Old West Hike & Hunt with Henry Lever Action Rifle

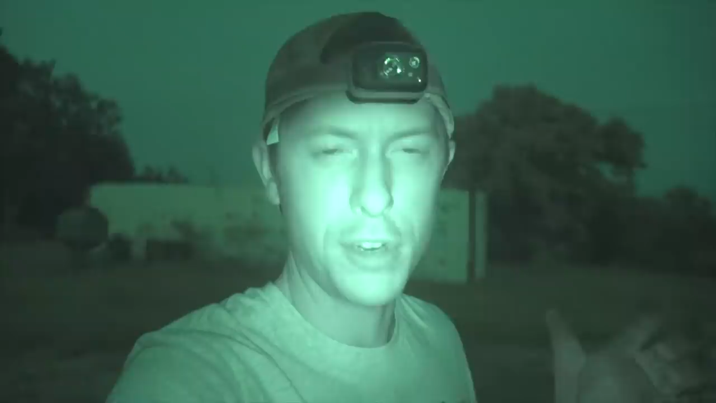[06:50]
okay we're now at dusk it's pretty much dark so i've got the night vision on this camera so we can see a little bit better but we're pretty much going covert from here on out we'll take the meat wagon we're going to park it out in the field we'll do some calling and if we see any pigs along the way well we're going to take care of that as well
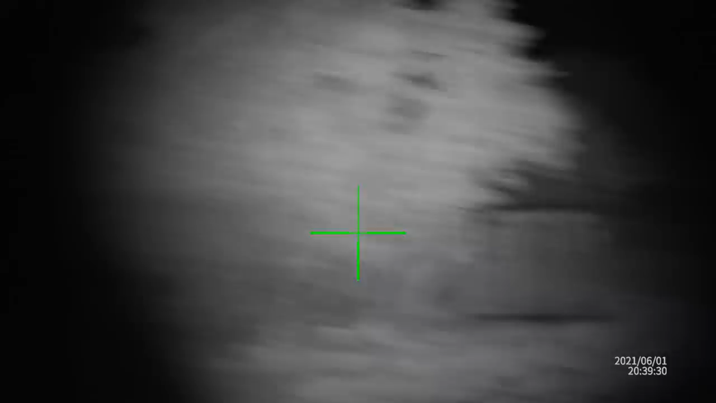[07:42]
we made a little stock on some pigs i thought there was no wind but when i got about 150 yards i guess they
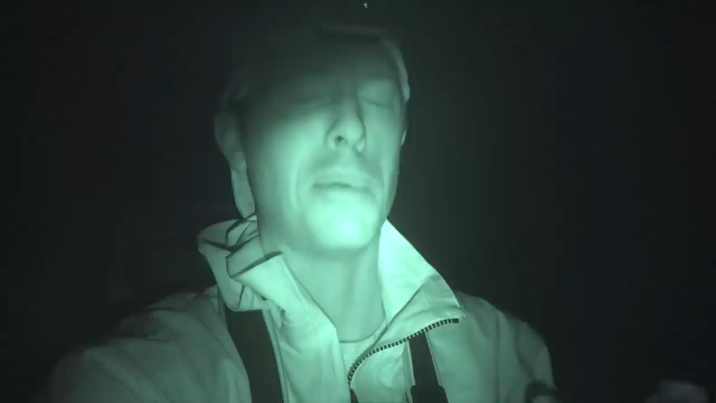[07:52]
picked me up and took off but they had some cows behind them i got a bunch of cows around me so maybe all this wet ground is gonna make those pigs come out but
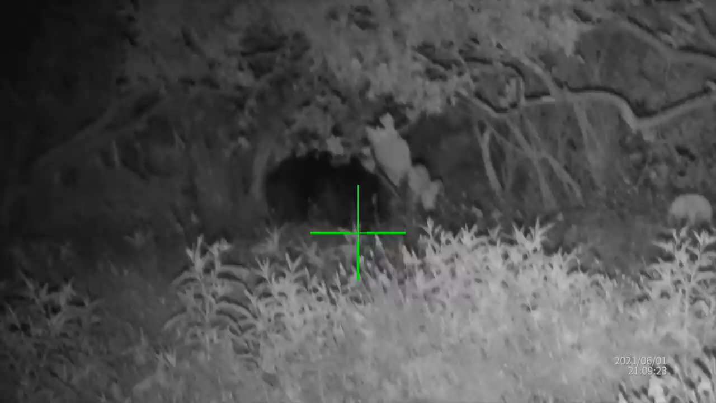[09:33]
Okay guys, it looks like we've got a confirmed pig in this barrage right here.
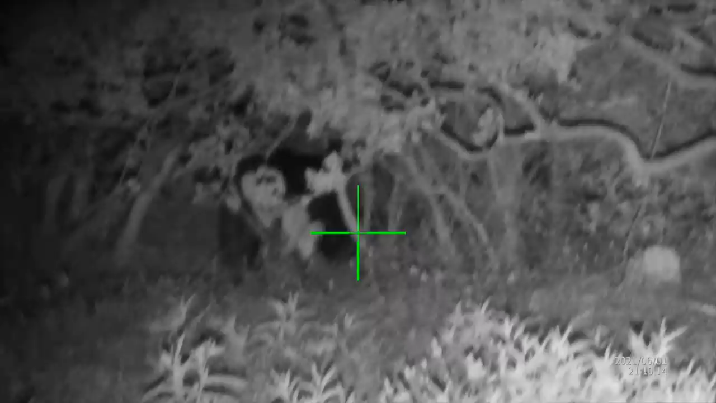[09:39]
Just needed to step out a little bit and then we've got a clear shot and we can take it.
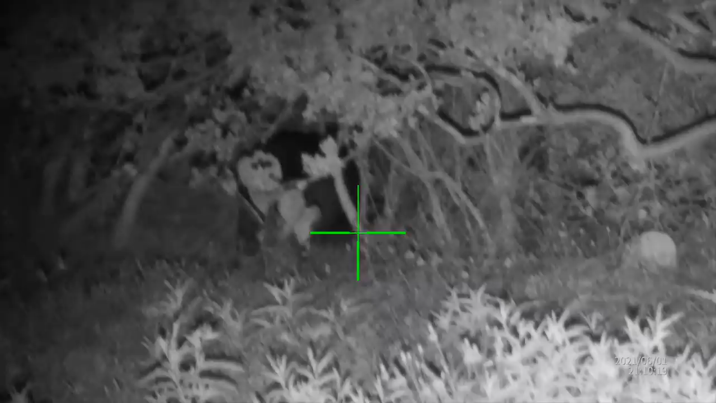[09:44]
I really can't tell how big it is just yet. You can see it really good for the thermals.
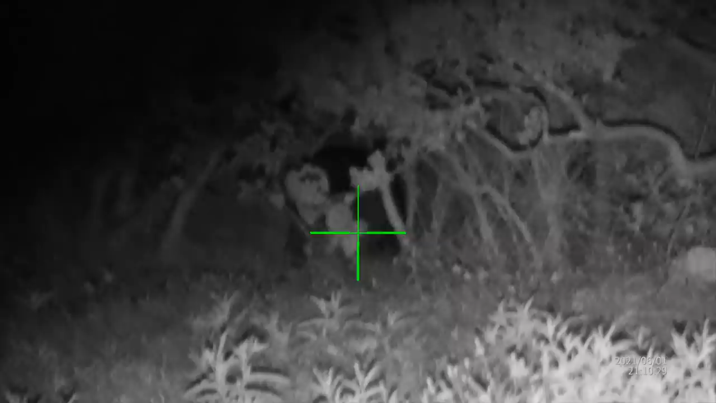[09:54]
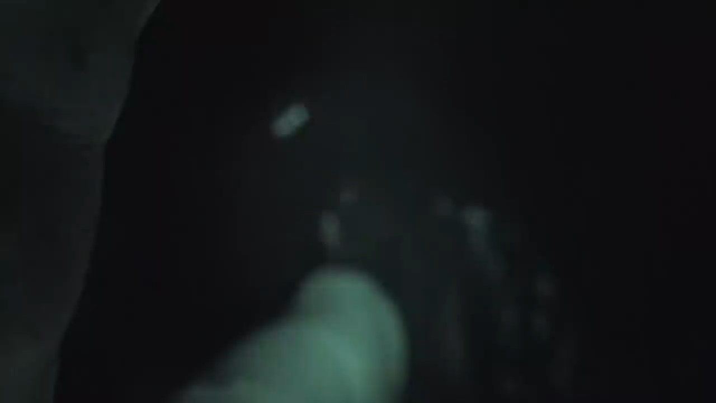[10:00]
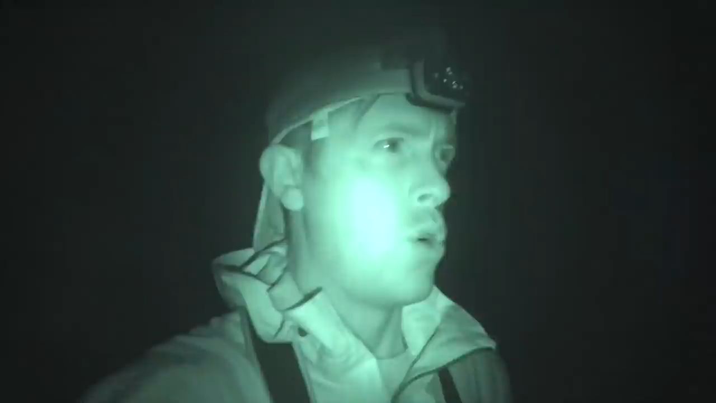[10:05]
Okay guys, big fail on my part. I accidentally slid the lens cover over the scope, over the wraith.
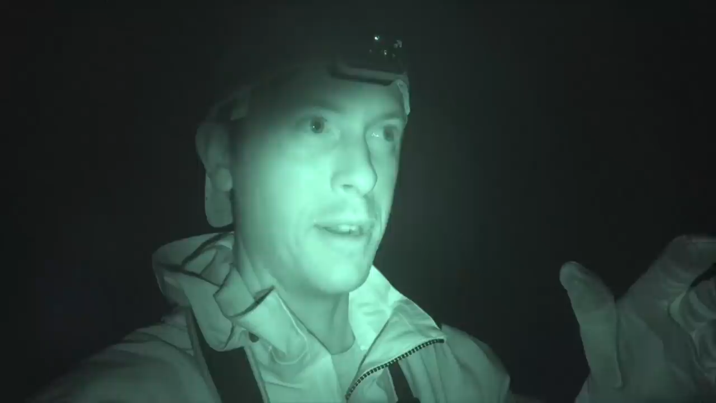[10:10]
I thought the battery died or something.
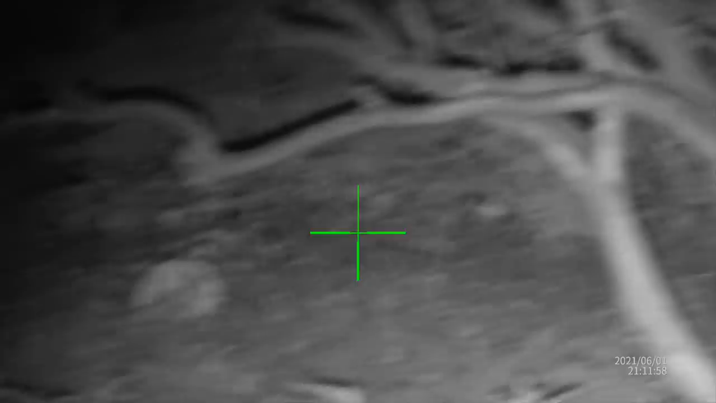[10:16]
That one little pig went back into the woods and then I can hear just a bunch of them back there.
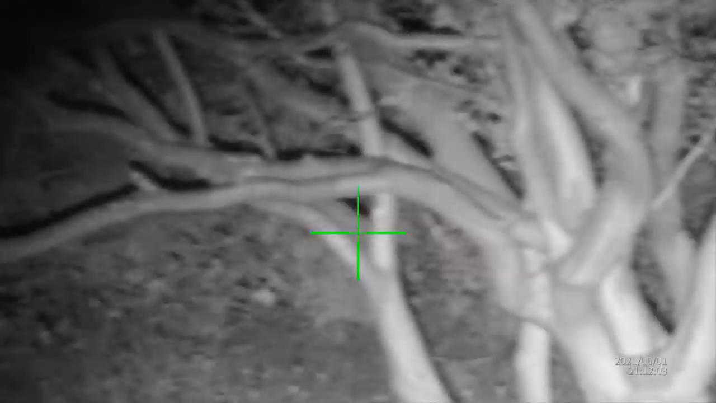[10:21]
So I think what I'm going to do is I'm going to grab some bait out of the meat wagon.
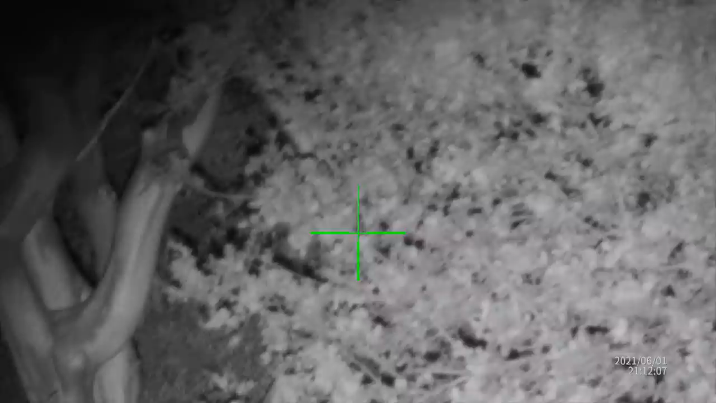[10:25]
I'm just going to set it out. They're grunting. I don't know if they're smelling me or what, but they're definitely back there.
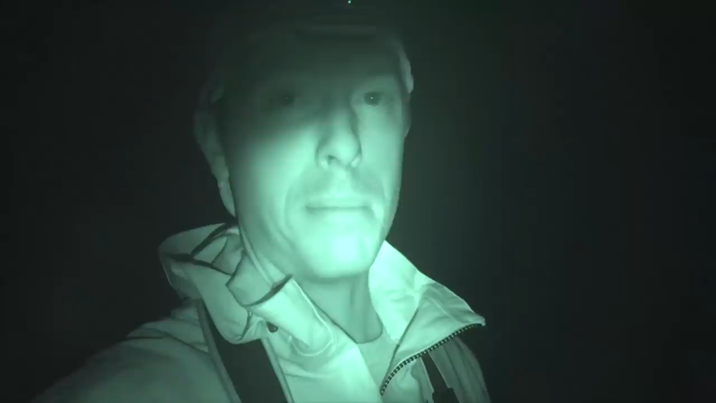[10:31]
I'm going to see if I can bait them to get them to come out to the road again. They're just in really thick brush.
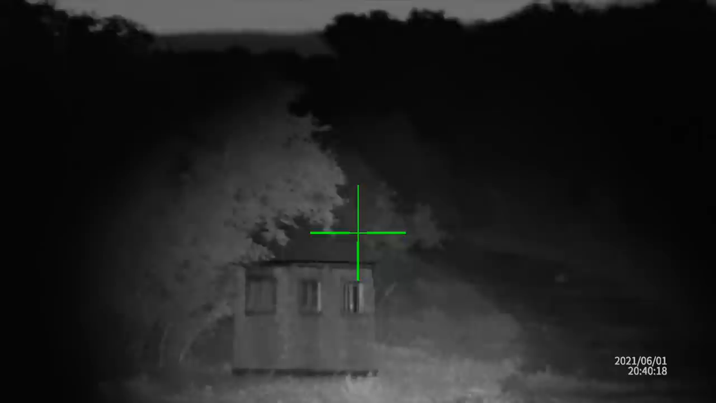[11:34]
And this paired with that tripod is just an awesome setup for going nighttime hunting for varmints and other stuff like that.